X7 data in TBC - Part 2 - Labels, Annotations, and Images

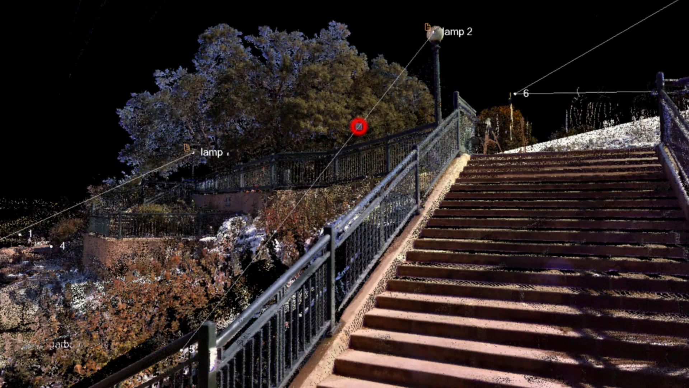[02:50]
we can see an observation from scan station 5 to where the annotation was created on the lamp.
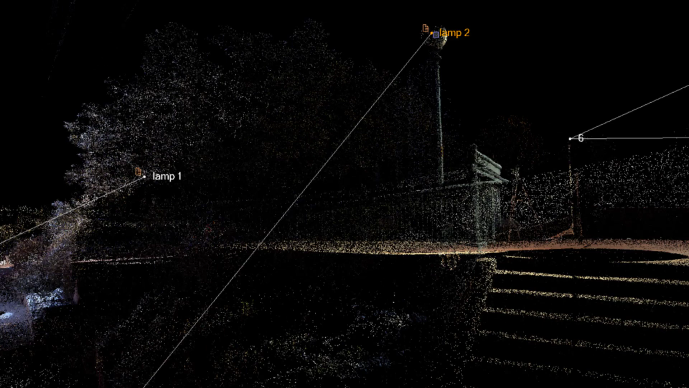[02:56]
The annotations themselves come in as any normal points in TBC,
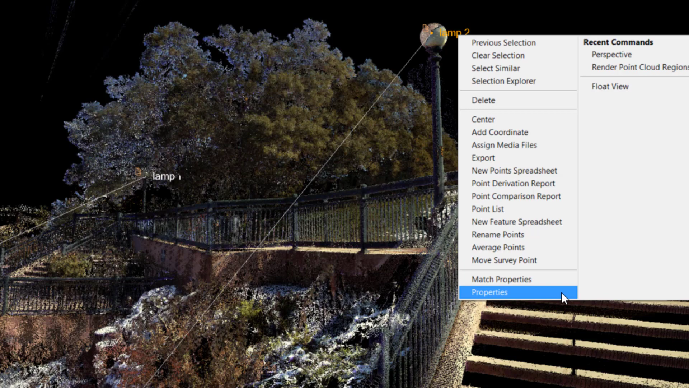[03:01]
and the descriptions and labels, now called selection sets, you chose in the field will be shown in the properties of these points.
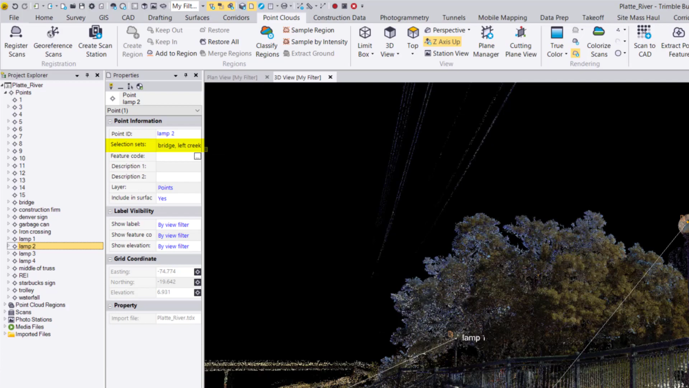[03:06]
We can navigate to the Project Explorer, where we can see our annotations as points,
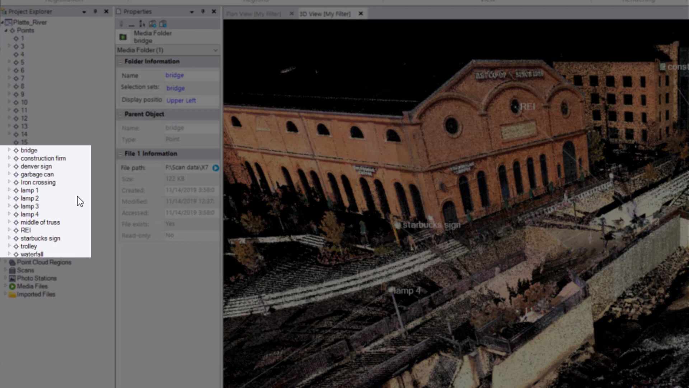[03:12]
and once you expand each point, you can see the scan observations nested under the points and any photographs of the annotations you took in the field as well.
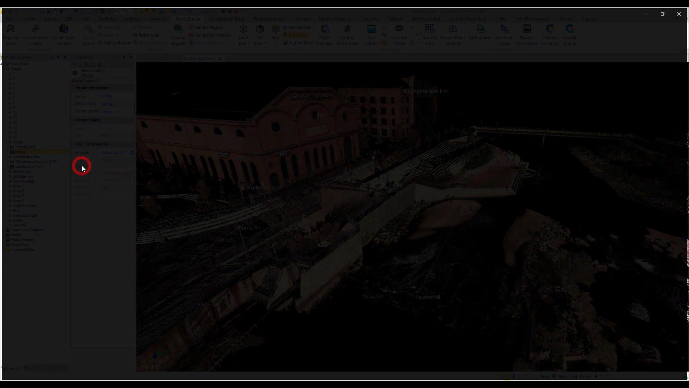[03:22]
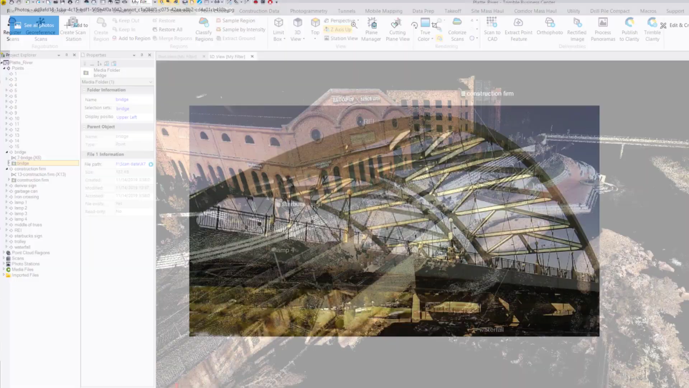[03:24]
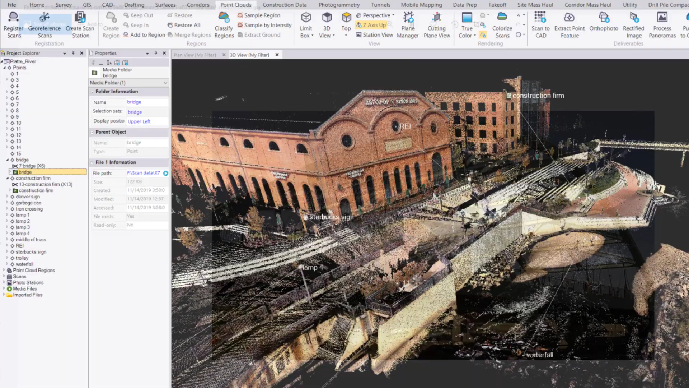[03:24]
And if you desire, one could also add feature codes to the annotations just as any other point in TBC.